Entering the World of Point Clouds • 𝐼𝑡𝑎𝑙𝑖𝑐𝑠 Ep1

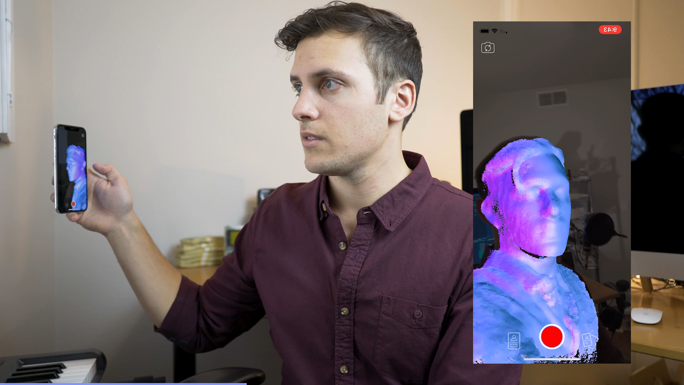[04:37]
And there is my little point cloud map of my face.
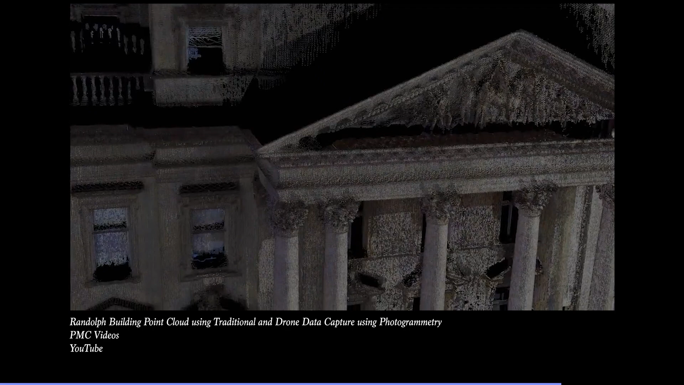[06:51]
That's the big thing here is that we're using actual depth information.
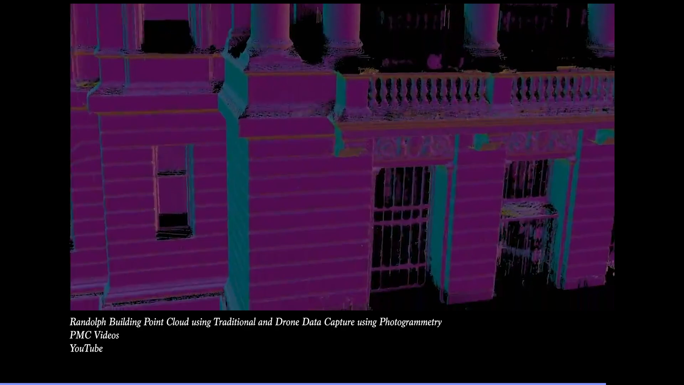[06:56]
We are measuring how far away something is from each other. I would really encourage you to take a look if this is something that interests you. I would recommend checking out both Ruben and Benjamin's work.